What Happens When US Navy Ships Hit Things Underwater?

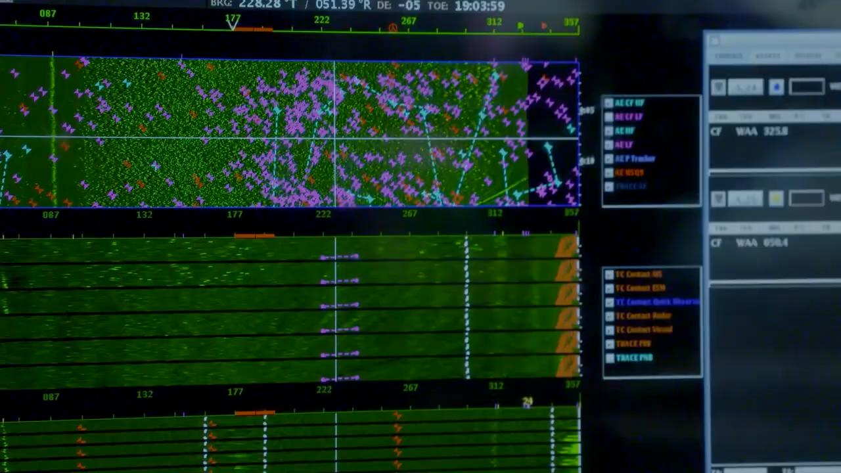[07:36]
Sonar systems work by emitting sound waves that bounce off objects in the water,
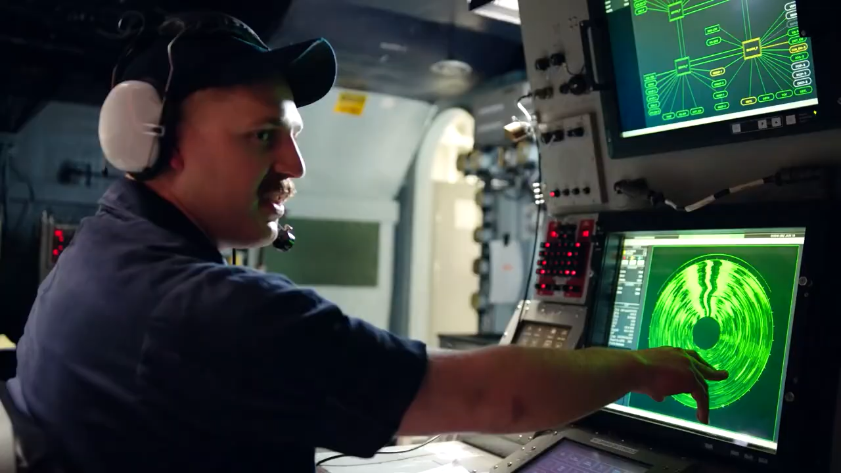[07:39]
creating a detailed image of the submarine's surroundings.
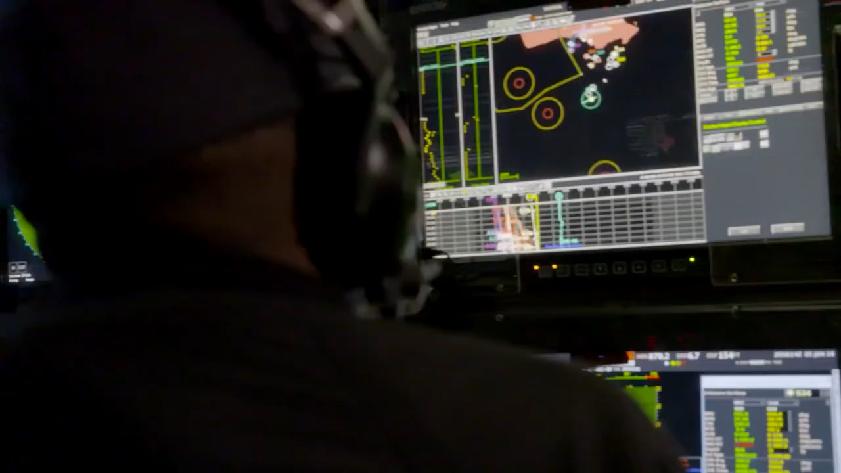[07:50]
and can even distinguish between different types of objects based on their size, shape, and density.